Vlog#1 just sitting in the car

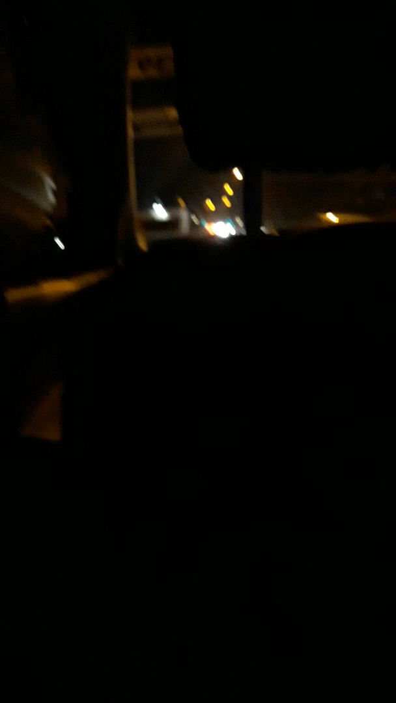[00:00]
What's that here? What's that here? What's that here? What's that? It's so dark.